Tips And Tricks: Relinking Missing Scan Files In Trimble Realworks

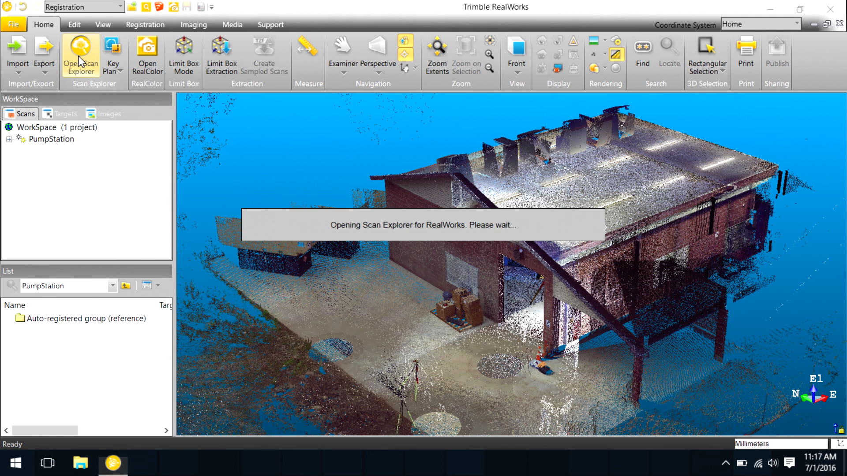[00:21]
Now when Scan Explorer opens, you'll notice we see an error that we're missing the scan files, in this case the TZF format.
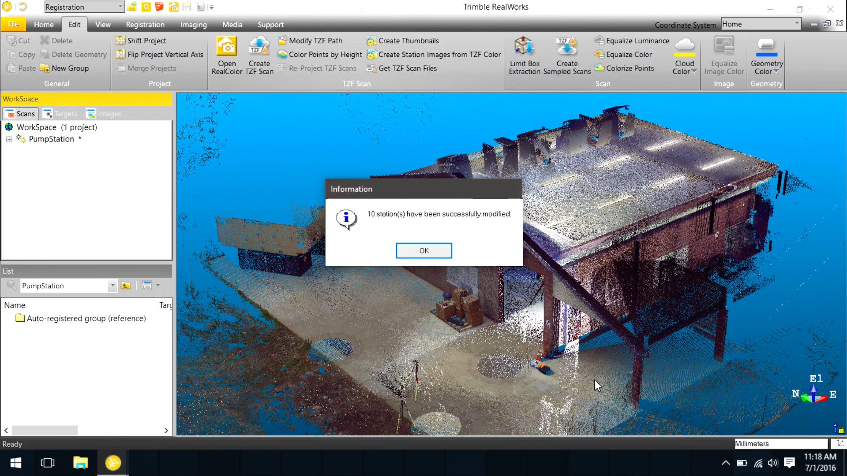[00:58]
Now RealWorks has relinked the location of those scan files back to the project. Now when we open Scan Explorer, all